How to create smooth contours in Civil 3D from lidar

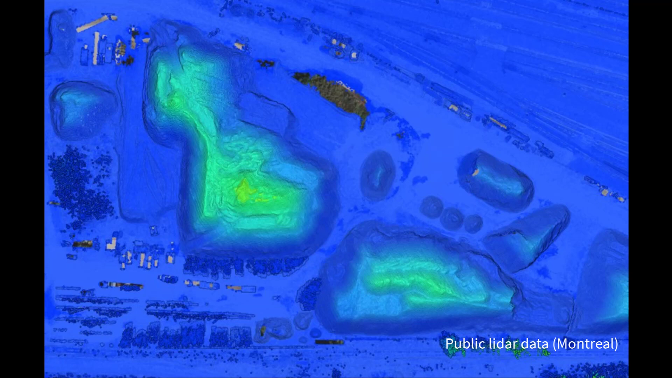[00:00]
With better access to public LiDAR data than ever before and vertical accuracies
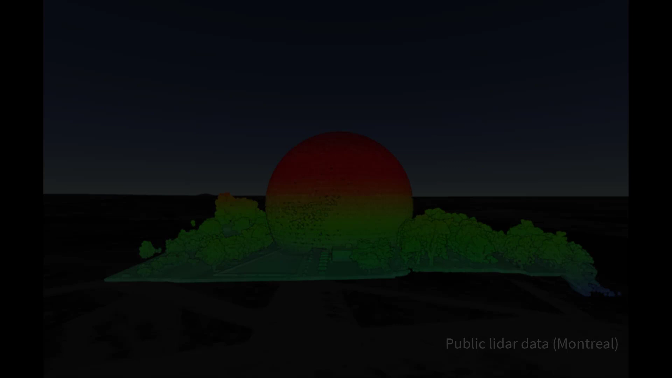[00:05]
in the range of one foot or better becoming the norm, it's difficult to imagine having any trouble creating perfectly smooth contour lines.
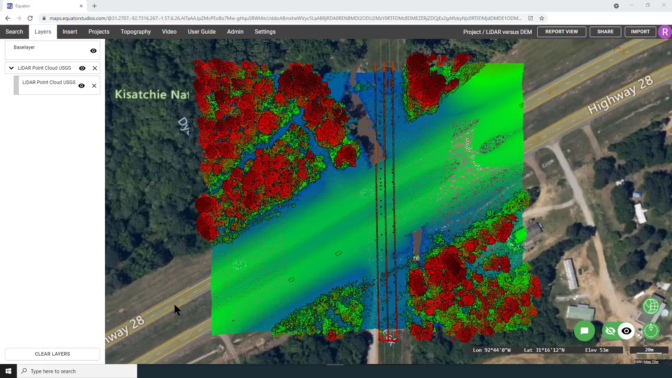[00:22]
Here's a site near Boyce, Louisiana that I'm looking at in the equator platform.
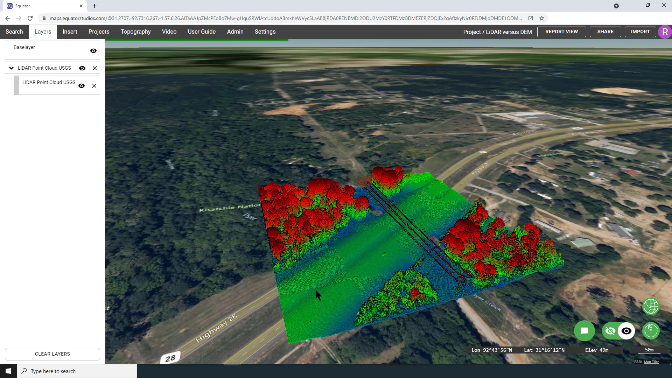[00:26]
Public USGS LiDAR data exists here,
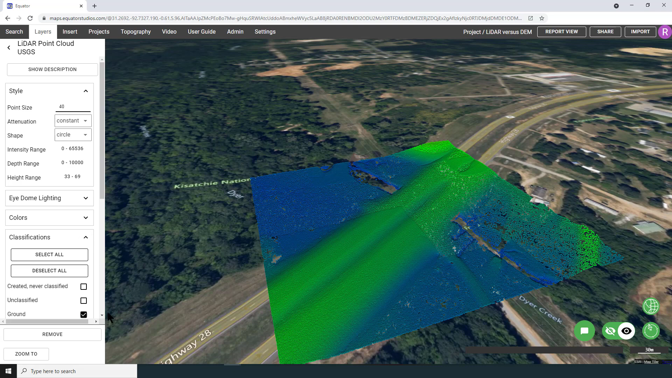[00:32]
and when I look at the metadata associated with the LiDAR, it shows that this is QL1 data, quality level 1.
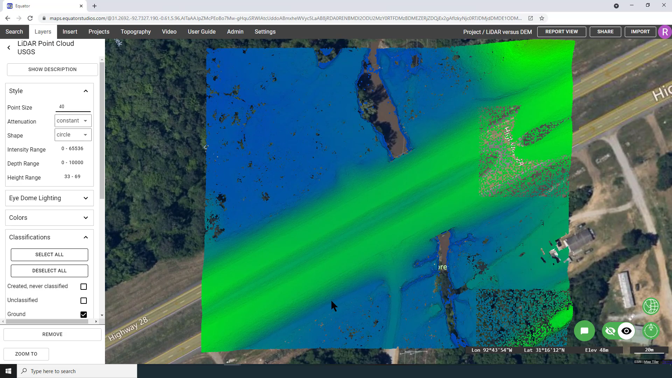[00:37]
According to the USGS LiDAR base specification,
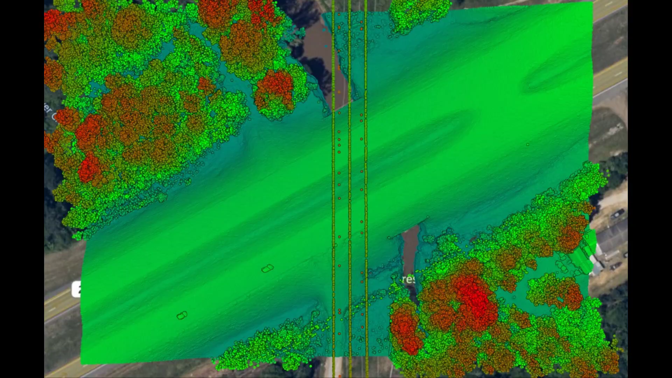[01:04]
If we export the LiDAR point cloud and bring it into Civil 3D, and generate a surface directly from the point cloud, here is what we get.
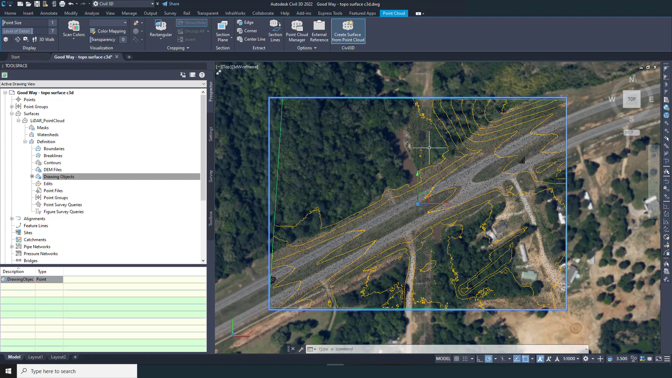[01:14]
Instead of contours that used to look rough because of a lack of information, now our contours have so much detail they're hard to read. In some areas, this level of detail is super useful. Look at the opening of this crossing. You can clearly see the steep slope and definition of the opening.
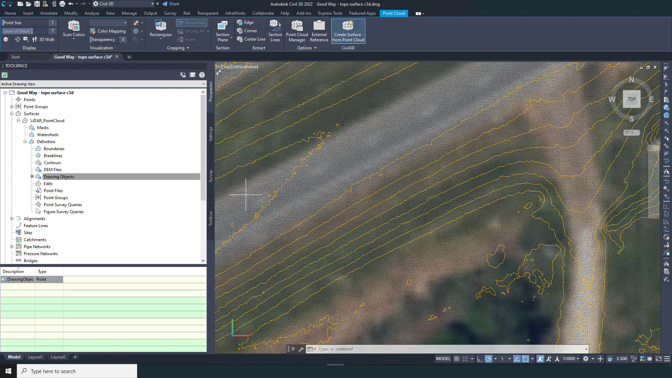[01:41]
This is a detail we don't want to lose as the project progresses. But if we check out the contours along the embankment and along the roadway, this level of detail may be a bit overkill for visualization, and may make the resulting base plans even difficult to read.
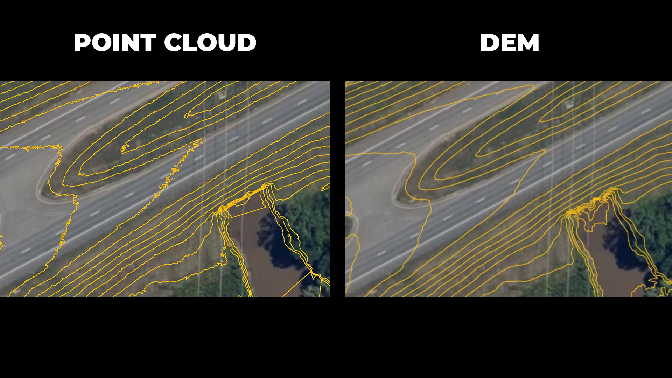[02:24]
As you can see, along the roadway and slopes, the DEM results in a nice, smooth surface and smooth contours. But in contrast, at the culvert crossing, we have jagged contours that are snapping to the 1 meter grid of the DEM. The 1 meter DEM does not contain enough detail to represent the steep slope here.
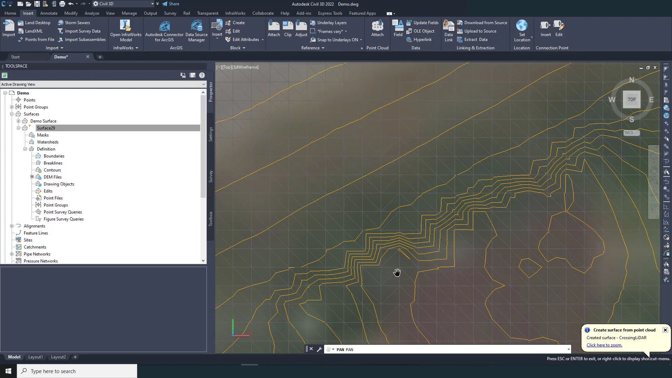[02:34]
Let's take a quick profile through these two surfaces along the center of the road. Along this path, there are no abrupt changes in elevation or steep slopes, so the profile is nearly identical when you compare the two surfaces.
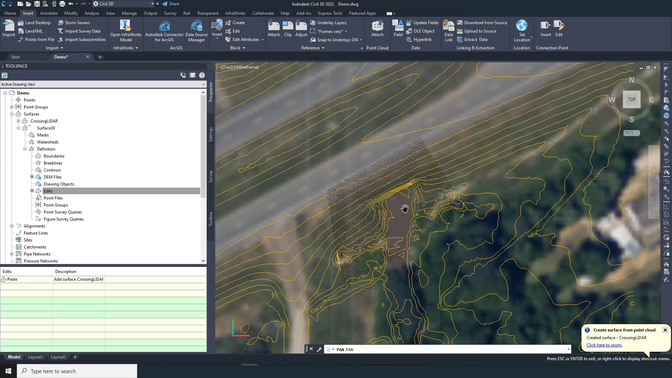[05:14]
And as you can see, the result is a hybrid surface where the point cloud is used in some areas and the DEM in other areas. This approach results in a surface with a variable level of detail based on the project needs and nice smooth contours for visualization purposes.